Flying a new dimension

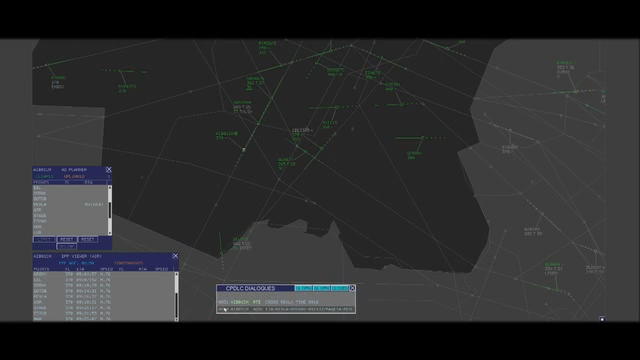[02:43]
The air traffic control center then selects within the time window the time at which it would be preferable, for traffic flow optimization reasons, that the aircraft reach the merging point.